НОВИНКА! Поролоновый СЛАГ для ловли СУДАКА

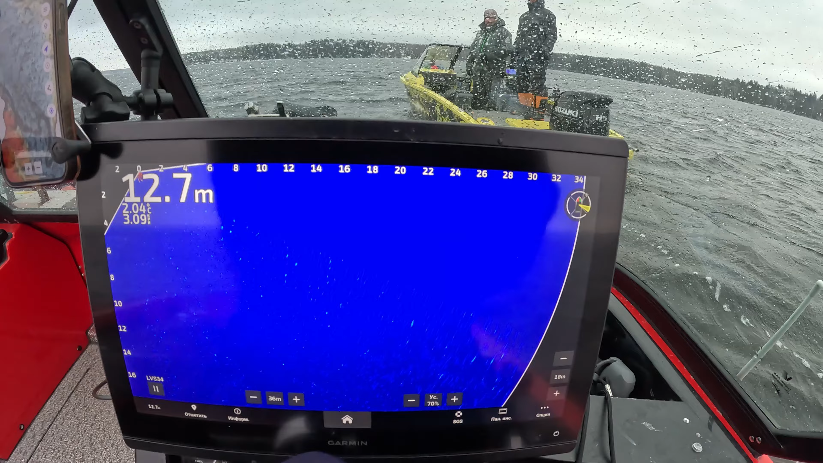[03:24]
On screen: depth 12.7 m
Да. Здесь был, да, мы ходили. Ну, где-то вот так он как раз заканчивался. А не знаю, что-то черный блок отъебнул.
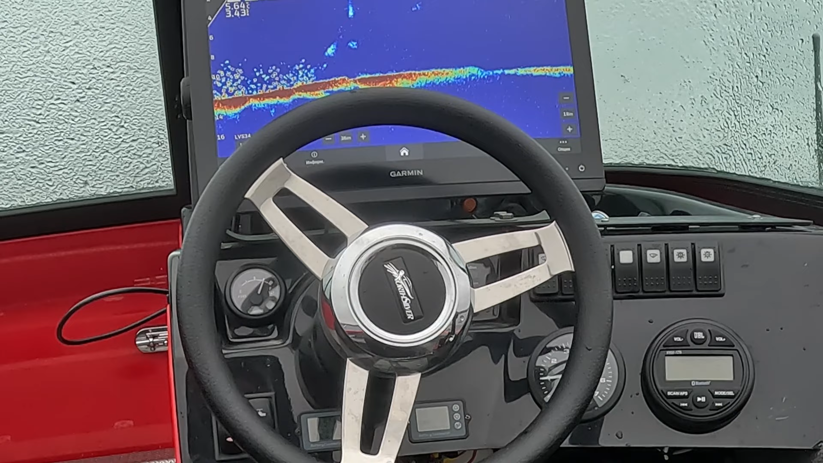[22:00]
Ну, хороший хищник в стае бели стоит. Блин, двигается, зараза. Двигается по руслу.